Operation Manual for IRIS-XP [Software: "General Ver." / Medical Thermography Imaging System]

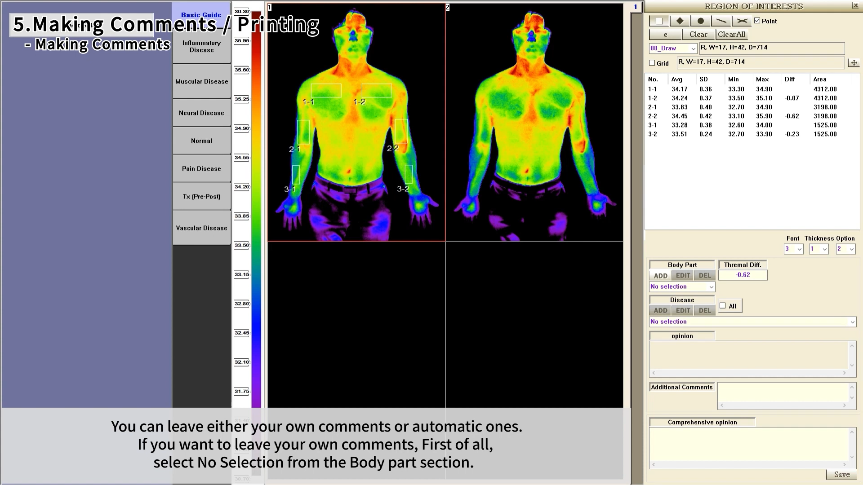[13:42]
If you want to leave your own comments, first of all, select no selection from the body part section. Then select normal from the disease section.
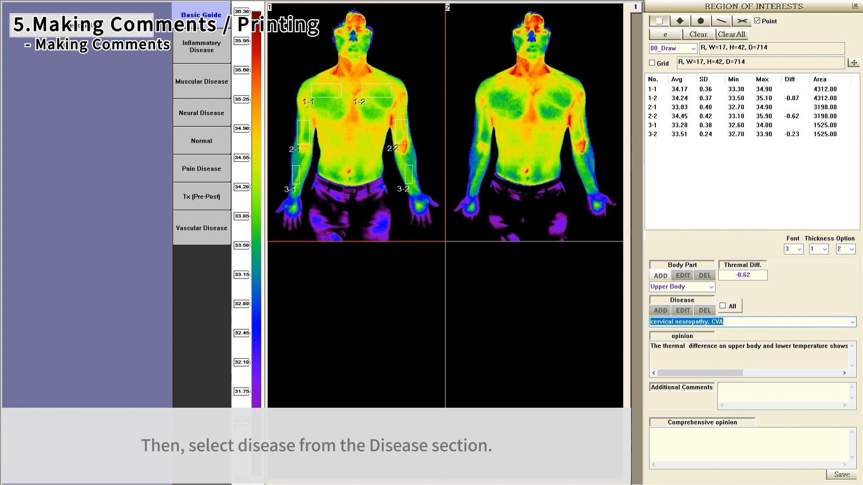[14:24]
Then the comments will be automatically specified in the opinion section
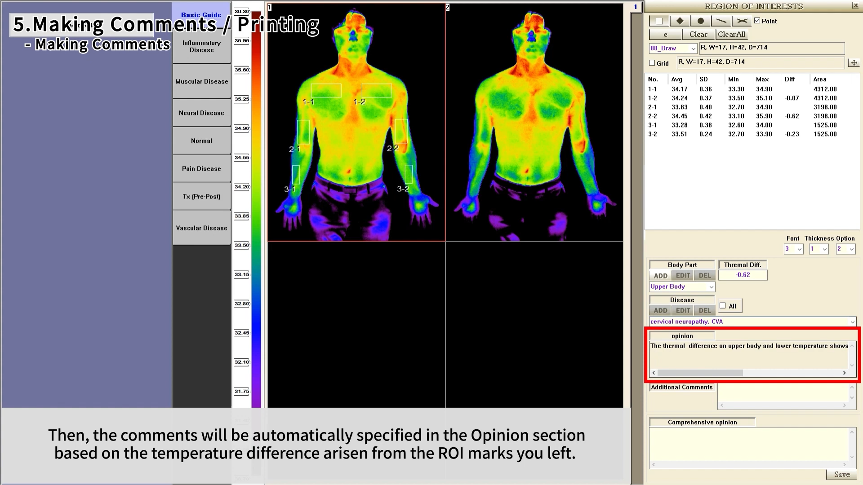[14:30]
based on the temperature difference horizon from the outright marks you left. To receive the correct comments,
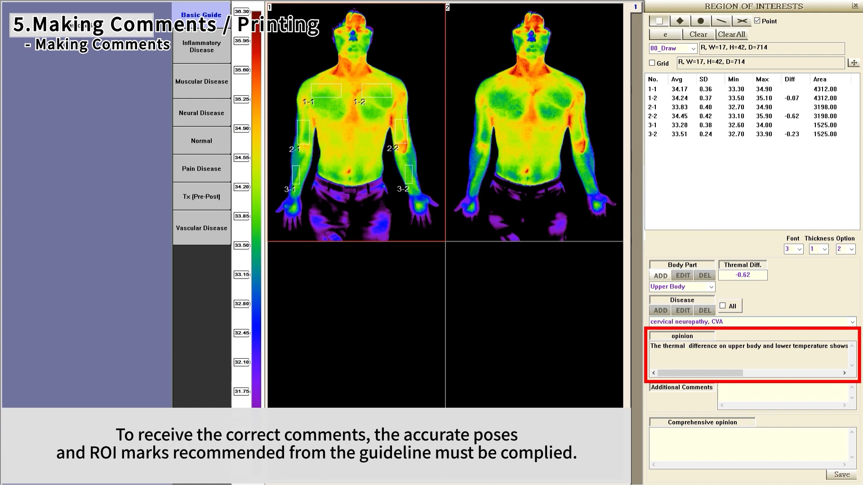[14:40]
the accurate poses and outright marks recommended from the guideline must be complied. The comments will be written in the report. Click print and the list print will pop up.